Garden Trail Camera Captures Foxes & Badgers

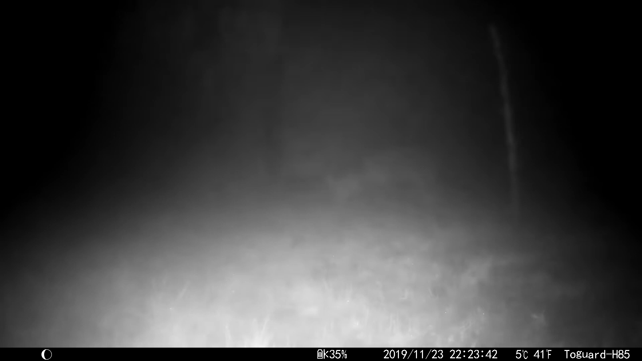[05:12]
how to, or maybe how not to use a trail cam, I realised there were some options I'd not tried, or even knew about. Thankfully, I still had the handbook. So here's some of the other features.
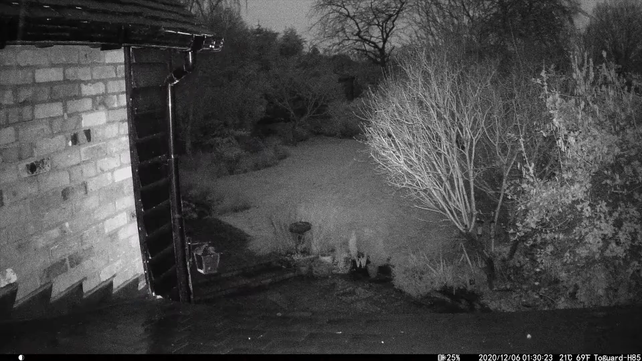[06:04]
So before you even take it out into the field or your back garden, you can test it out that way and just see what the shot's going to be like before you leave it out overnight.
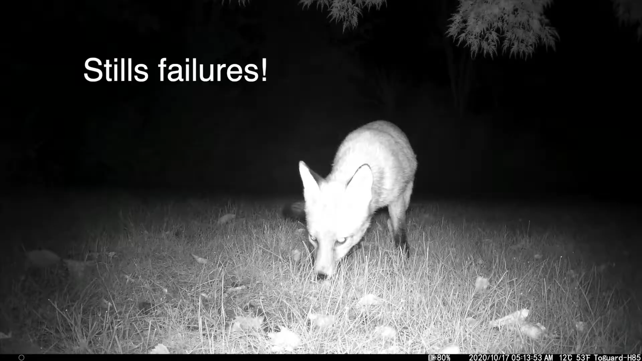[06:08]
And actually, you can also, in record mode, increase or decrease audio volume. Oh yes, it can also make a coffee as well, but I didn't try that option.
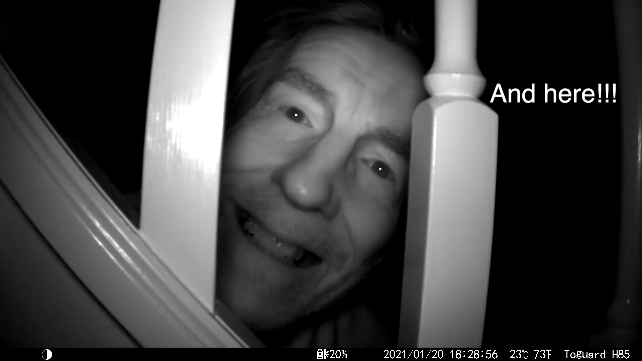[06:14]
So there you go. It pays to read the handbook thoroughly and familiarise yourself with the camera, doesn't it, Nigel? Yes.
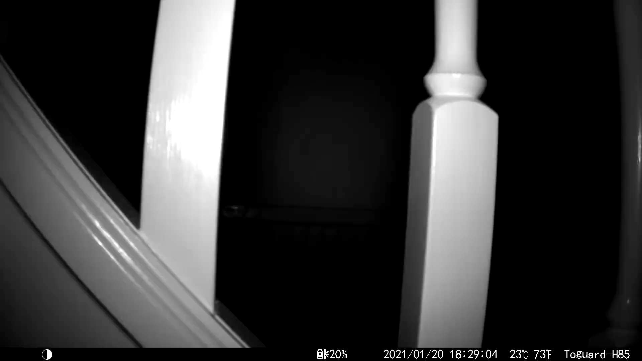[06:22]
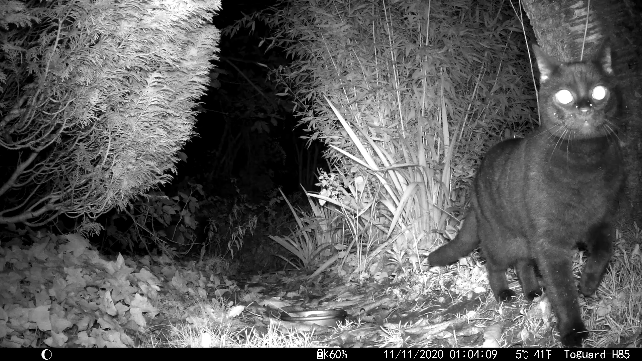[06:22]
As I alluded to earlier, the burnout, whiteout, at the lower third of the frame is annoying. Probably if I raise the camera off the ground a bit more, that should have less of an effect. But I like to get down and dirty with the animals.
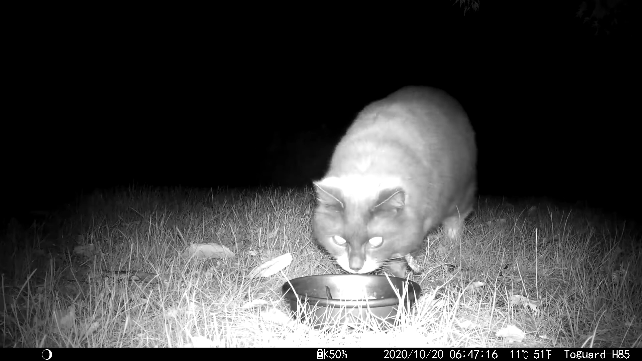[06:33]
Yeah, that sounds wrong. So this is why I applied the transparent piece
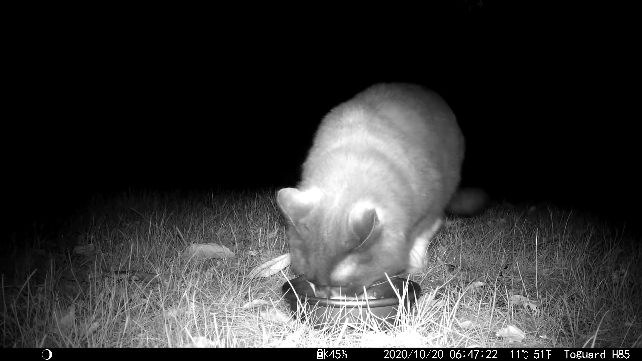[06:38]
of masking tape to reduce the foreground brightness from the infrared lights. Still need some experimentation though. The one annoyance during videoing is the fluctuation in exposure.
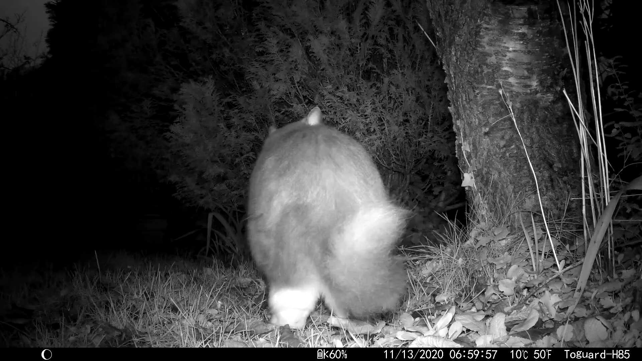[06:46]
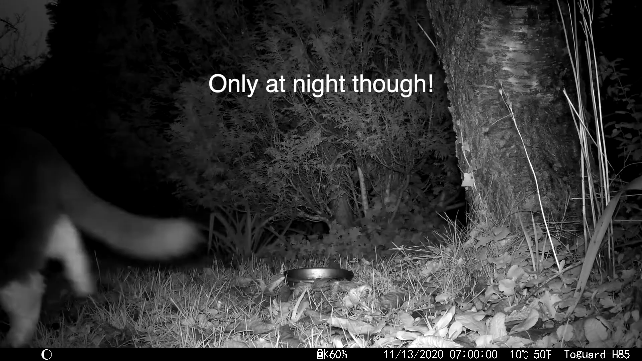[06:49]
Bit of a bummer, but whether it's sparked by subject movement or proximity to the lens, I've no idea.
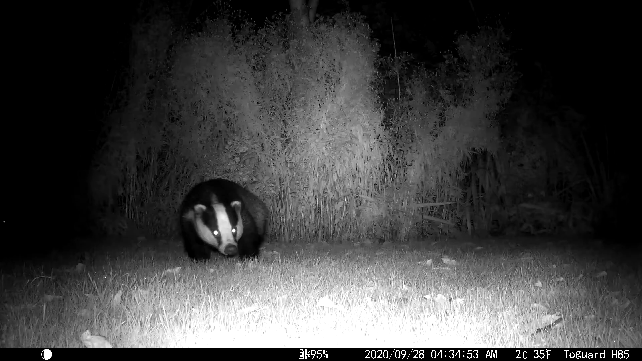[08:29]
No question, it's at night when this camera really comes into its own.
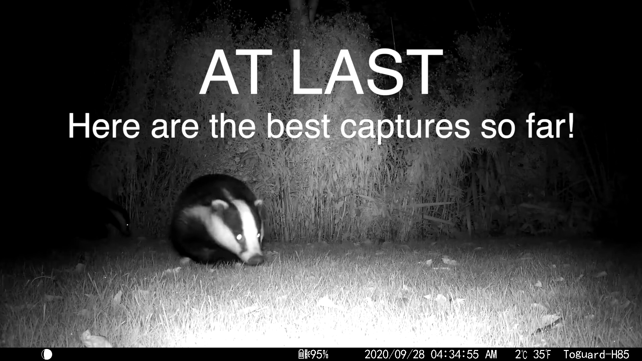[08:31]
Notice the exposure fluctuations? It's a shame.
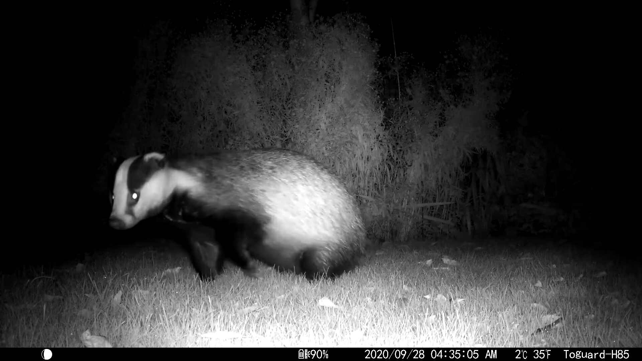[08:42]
But you can't really expect perfection at this camera's price point. And if you really need professional results, then you need to spend a lot more money. Fortunately, when editing in Final Cut, I'm able to place a graduated mask at the bottom of the frame, tone it down a tad. But you can only go so far when there's no pixels recorded.